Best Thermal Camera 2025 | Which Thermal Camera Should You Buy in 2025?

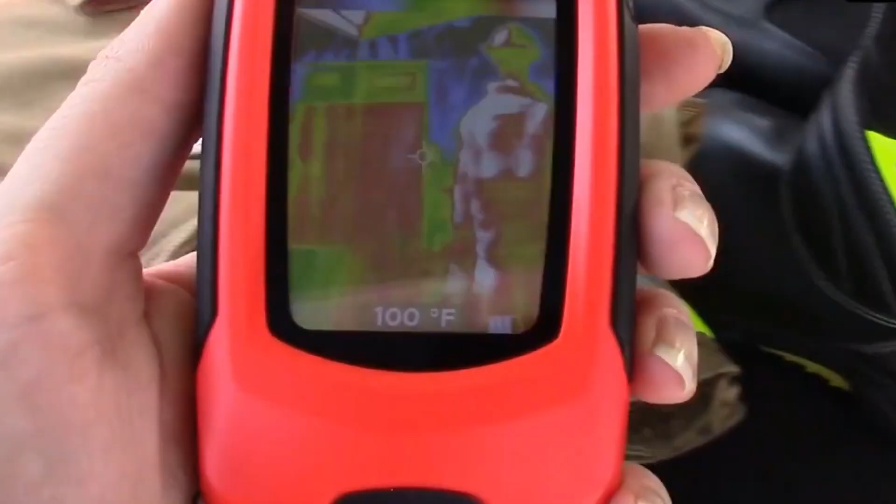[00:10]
On screen: spot 100°F
devices detect and measure infrared energy converting it into clear electronic images for easy viewing popular among professionals and
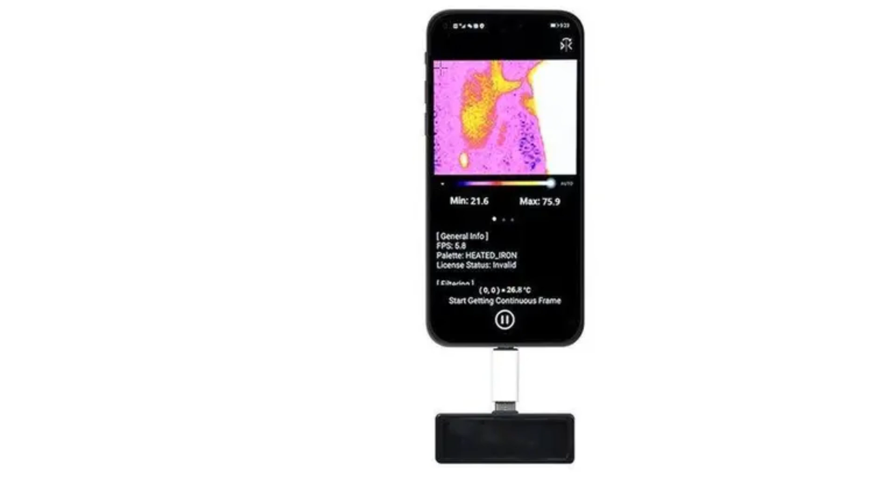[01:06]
eager to spot hot spots in your home this gadget is perfect for just that with its 80 by 60 pixel resolution while
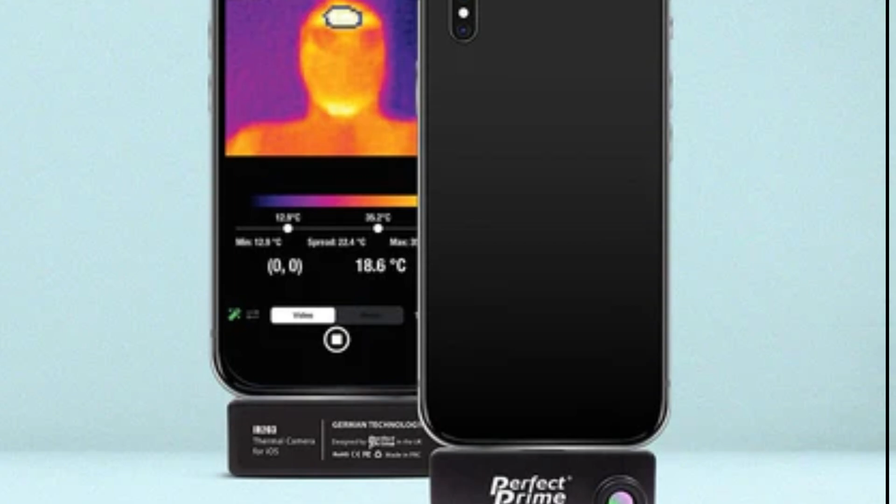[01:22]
On screen: spot 18.6°C
which makes it a tad
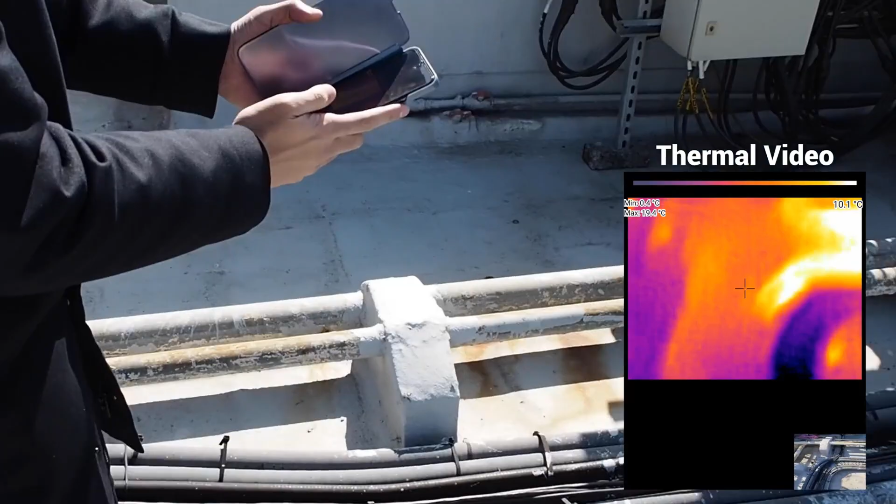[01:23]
more vulnerable but the included lightning port extender is a lifesaver it lets you
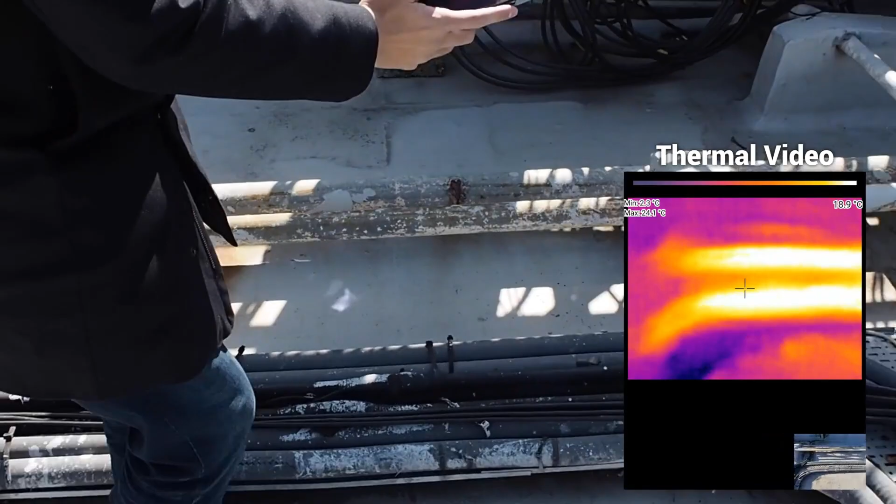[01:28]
use your phone case without any hassles
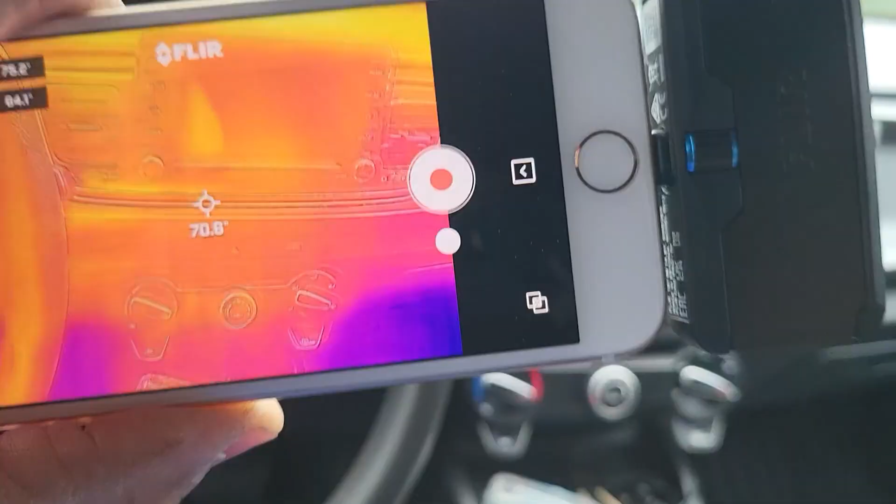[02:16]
box this smartphone attachment turns your device
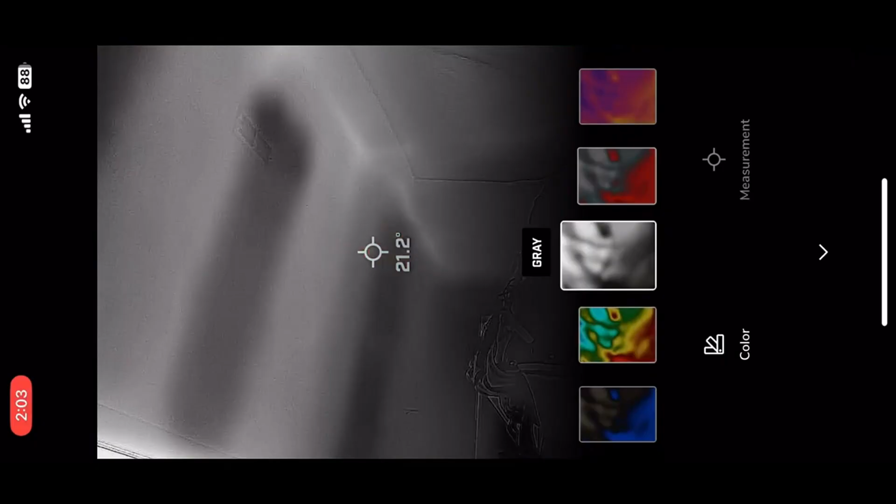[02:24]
the fleur one app connects seamlessly for easy video sharing
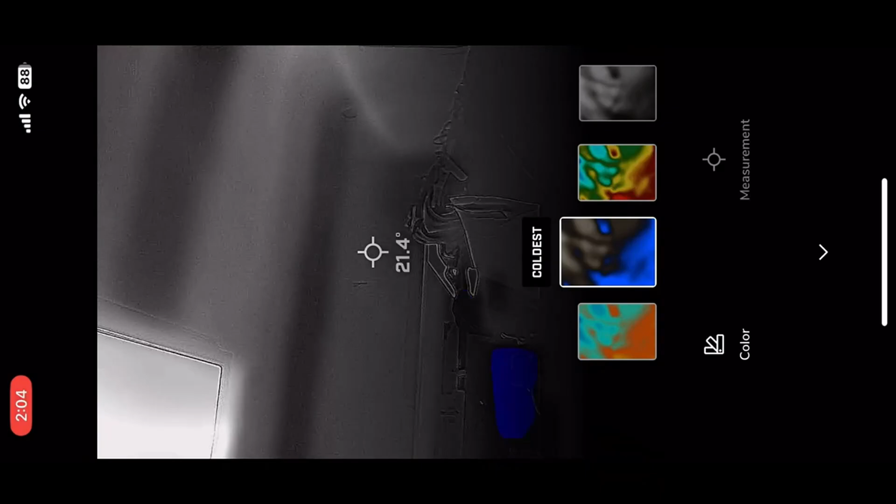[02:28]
no cables are needed making it
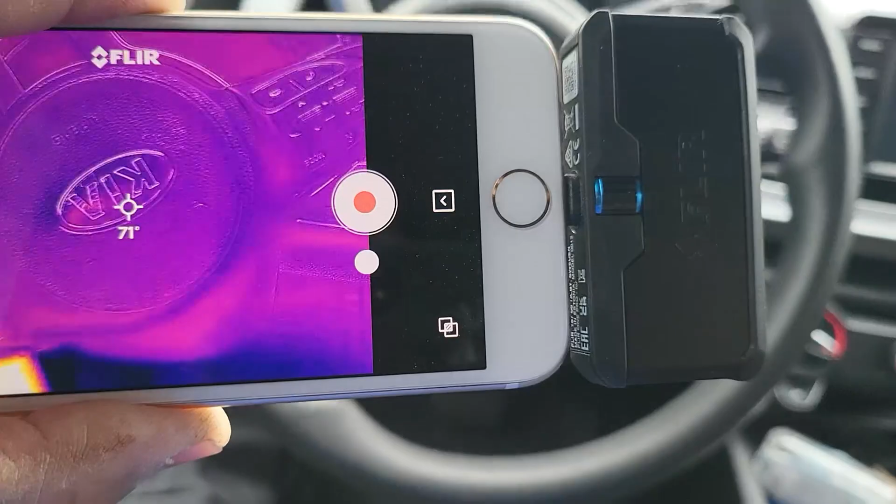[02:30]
incredibly convenient an adjustable connector allows you
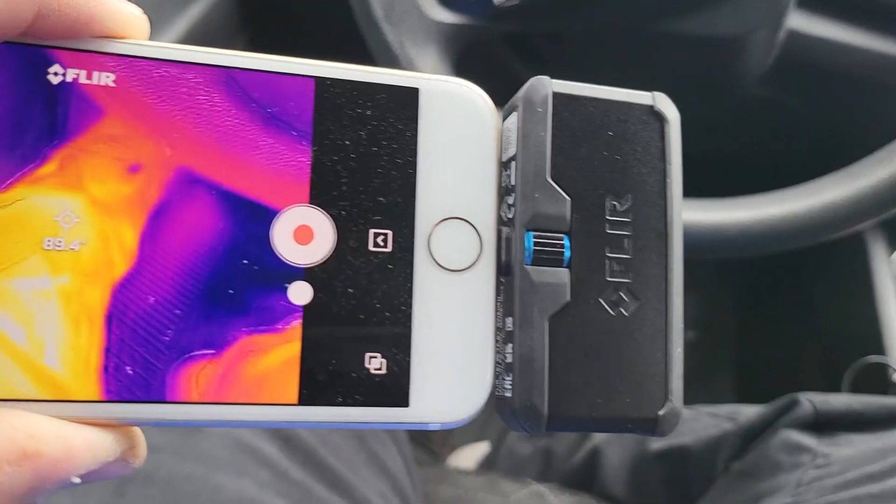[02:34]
to use the camera without removing your phone case
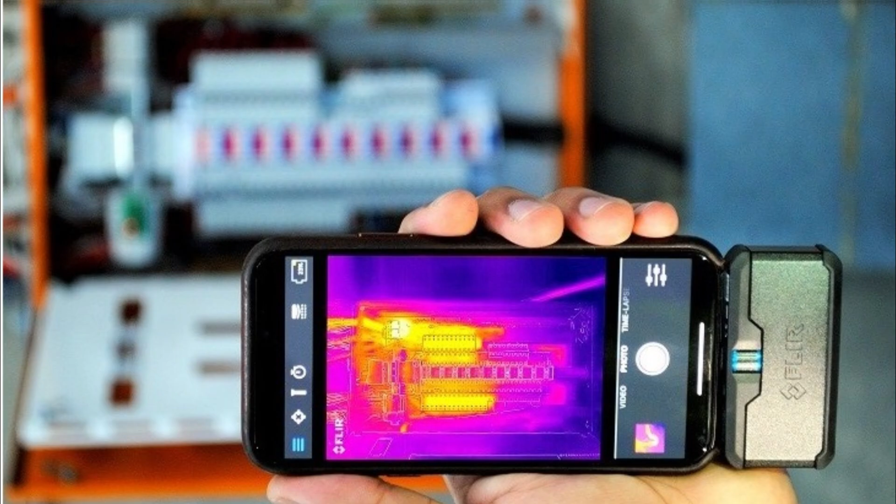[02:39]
feature making the fleur one
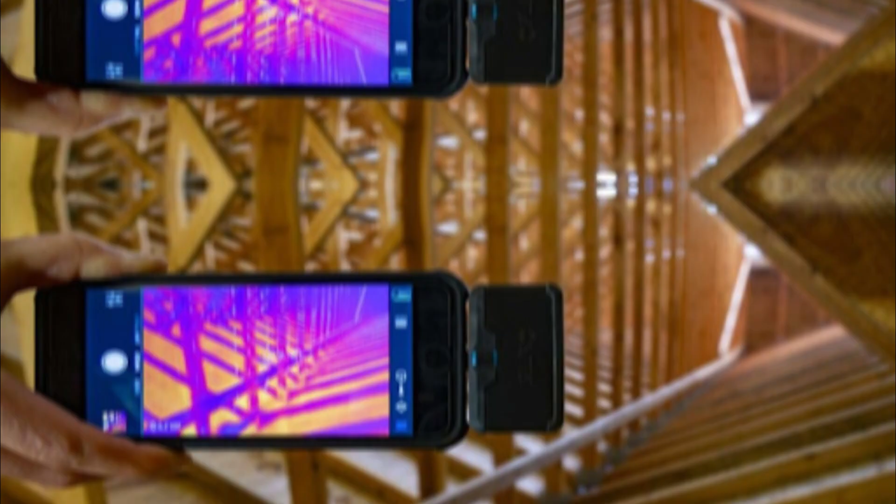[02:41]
pro lt stand out however battery life is only
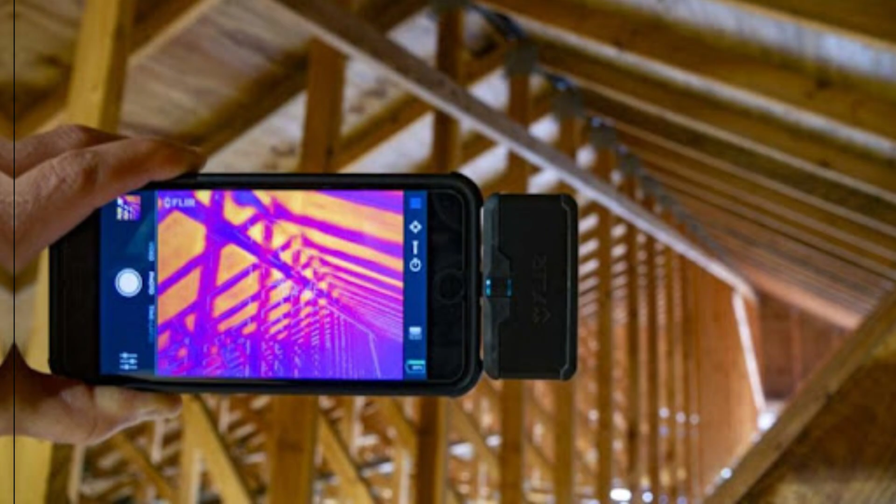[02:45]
about one hour which
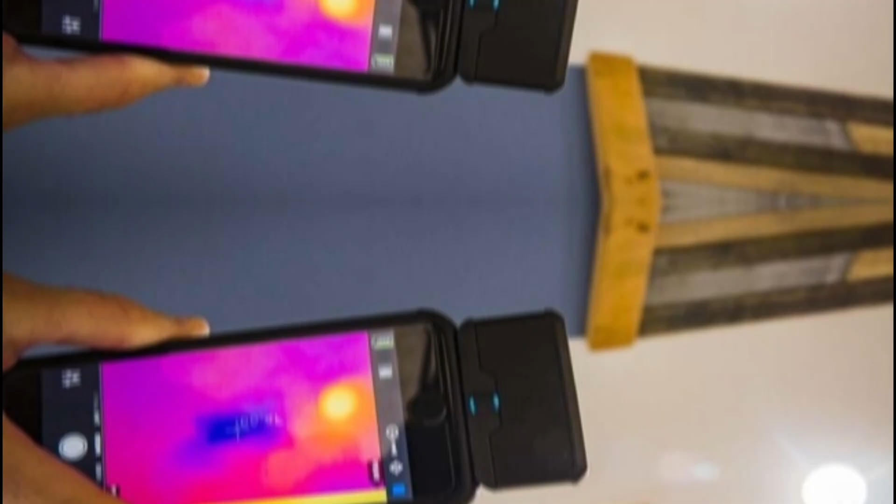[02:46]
could be a limitation for extended uses but for quick inspections it's a non-issue it's
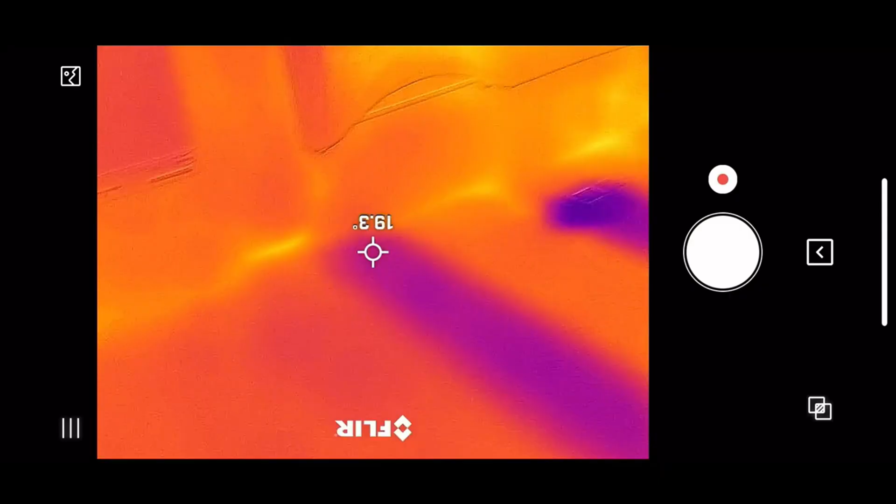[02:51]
also important to note that this device is only compatible with either ios or android not
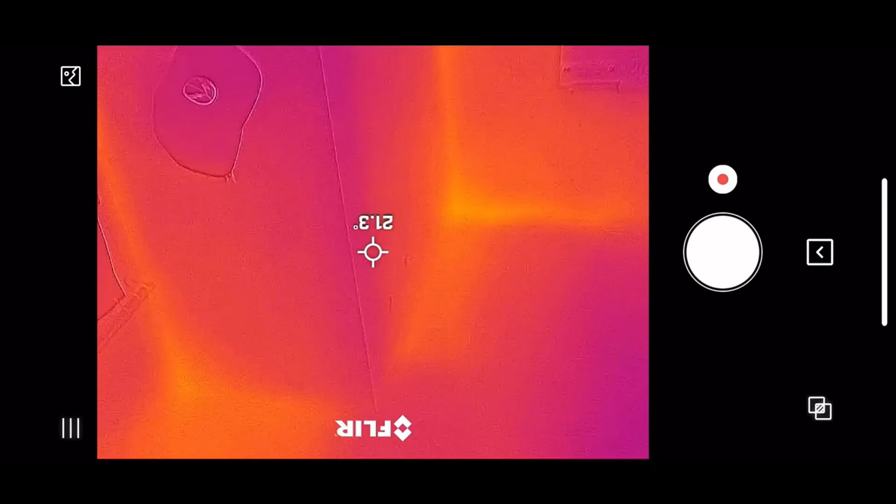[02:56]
both
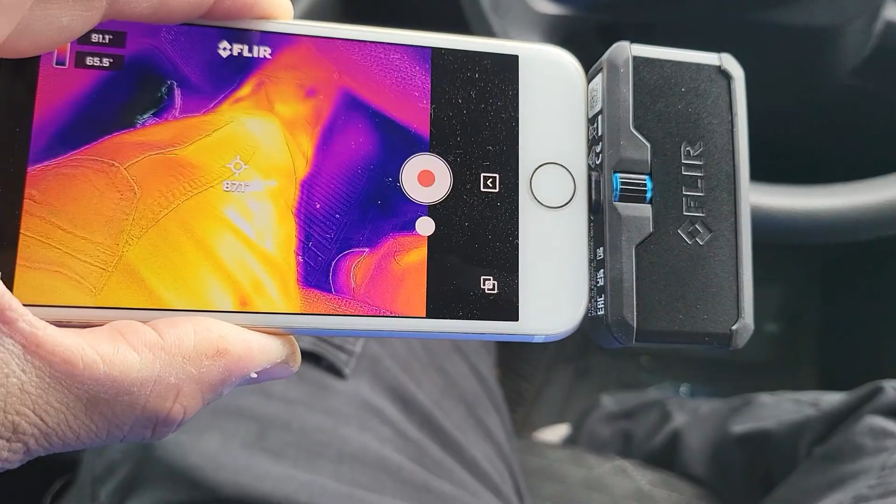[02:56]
while this might limit some users it ensures dedicated performance for your chosen